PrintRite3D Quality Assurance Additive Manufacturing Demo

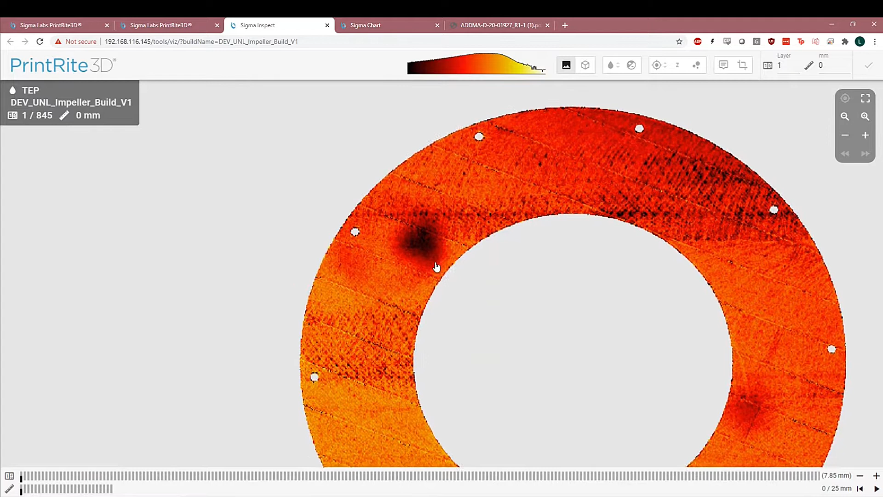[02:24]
This is the effect of the optic strain delaminating, essentially. You can also see various other effects here.
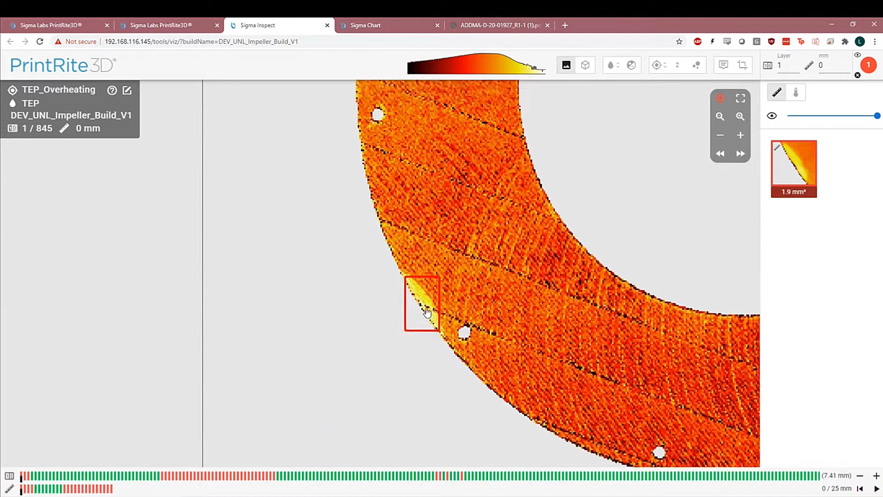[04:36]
This type of thing can occur on the first layers of the part. And it's generally important to point out because if this delamination grows layer to layer,
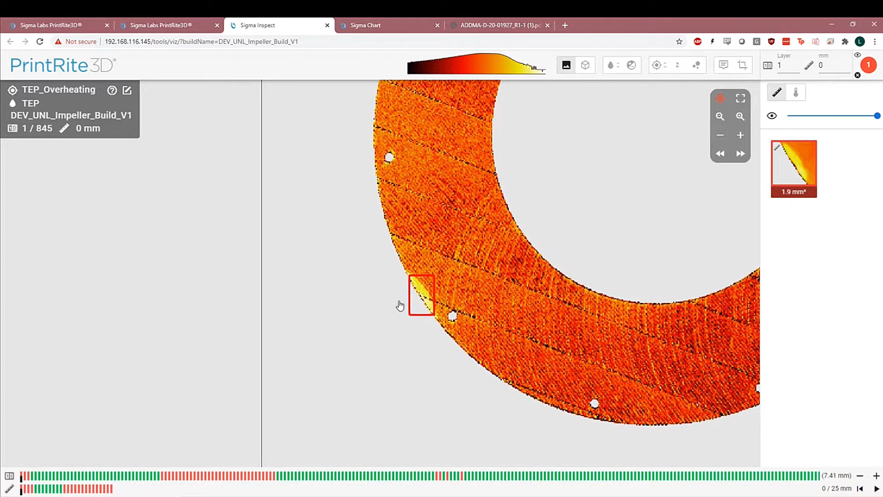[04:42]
it can be a catastrophic part failure. And generally, it's worth alerting the system to this earlier. In this case, you can actually see from the summary on the bottom, which basically describes whether a layer contained anomaly or not,
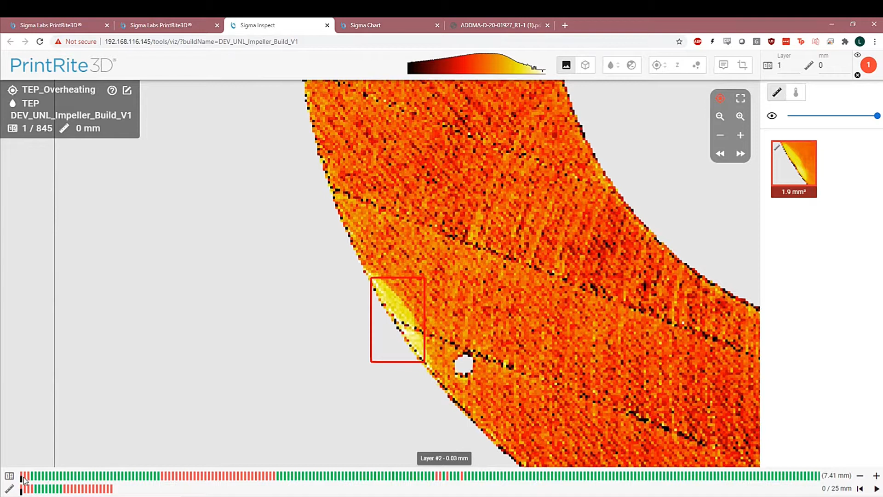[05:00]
that the first three layers have this anomaly. But by the fourth layer, the anomaly disappears. So to show you that layer by layer, you can see this first anomaly has a persistence on the second layer.
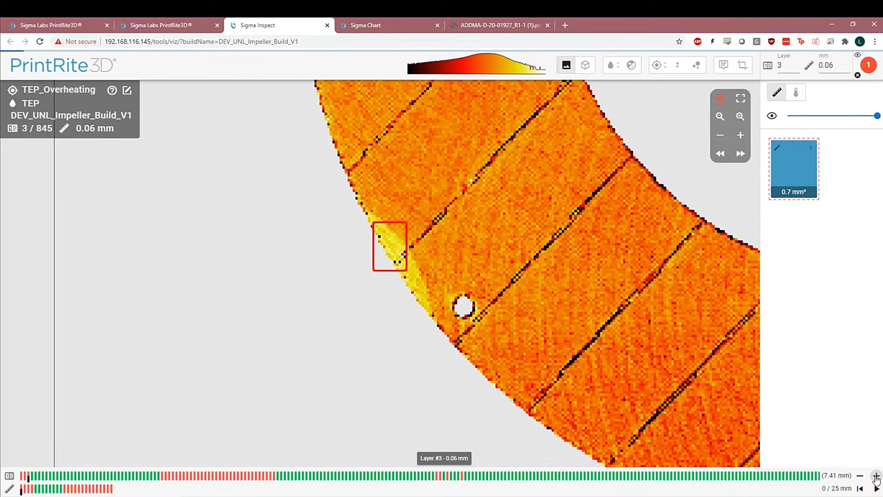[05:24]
So it's going from 1.9 square millimeters to 1.1 to even smaller to eventually it starts disappearing.